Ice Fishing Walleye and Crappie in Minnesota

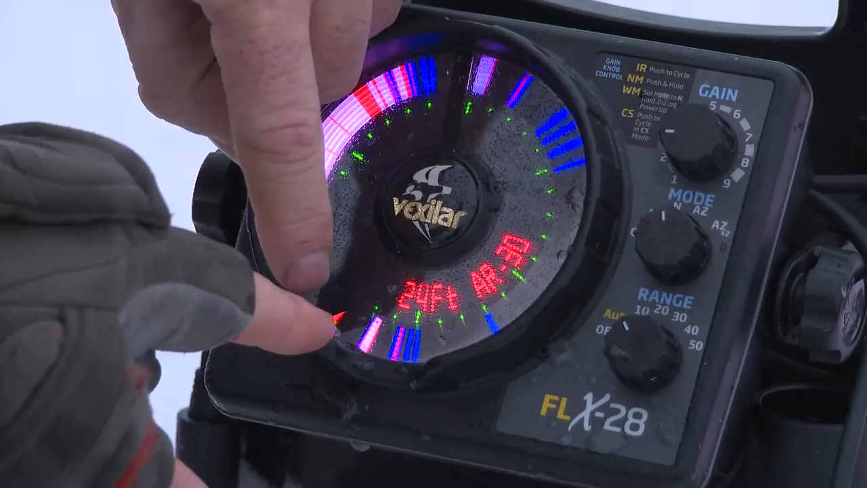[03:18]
If they're stacked up, we're dropping the jigs down.
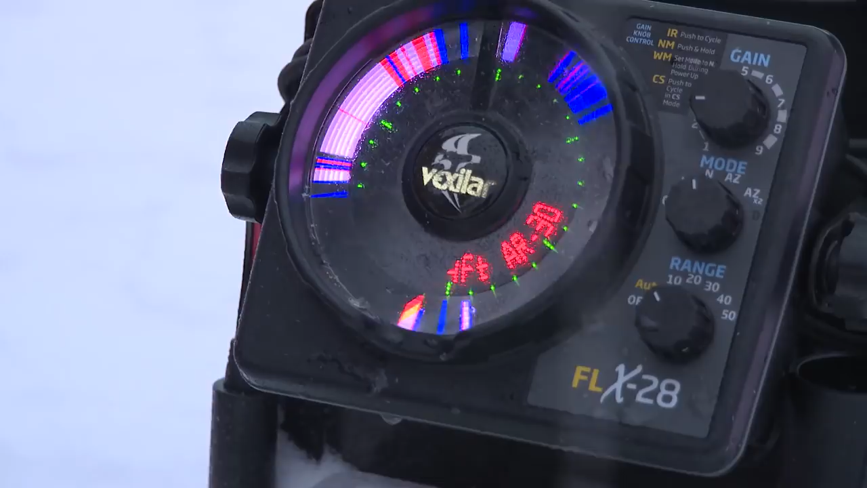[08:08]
So are you saying that these are all fish too? Yeah, these are all fish down in here. Okay.
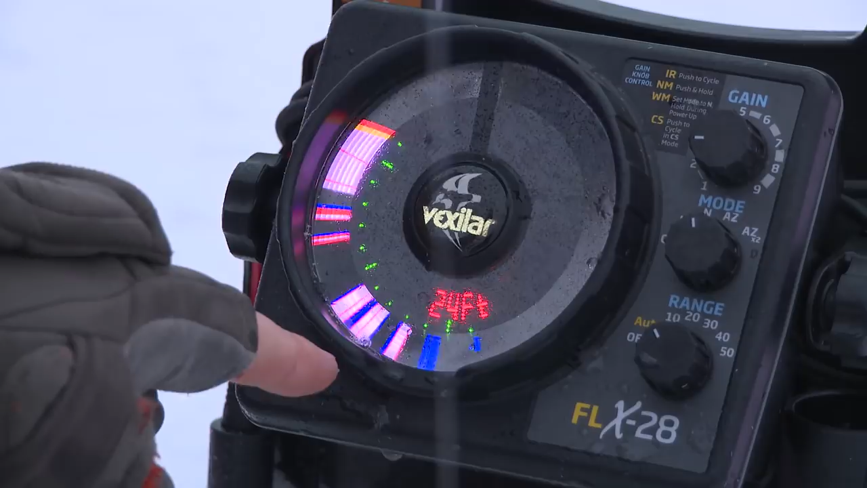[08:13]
On screen: depth 24 ft
And I got my bait that's moving right there. Okay. And these are fish right here too, yep, huh? These okay. Are all fish in here. So let's tell me when one's coming up to your bait. I want to see what it looks like. Well, at least show everybody at home. Yep, there it comes. Okay, there he is. Okay, right on it? Just following it up. So you just keep pulling it away from, huh? Yep.
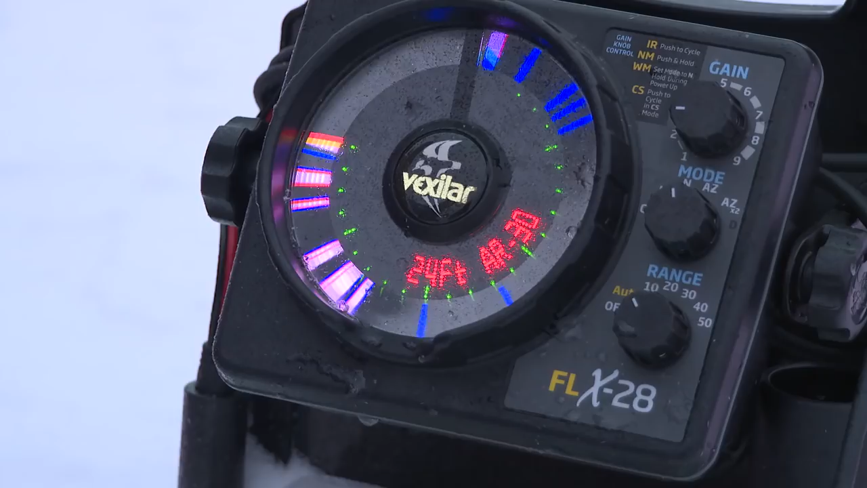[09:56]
So with that being said, I'm kind of playing keep away with the smaller marks and trying to get the that makes the a lot of sense. Marks, yeah.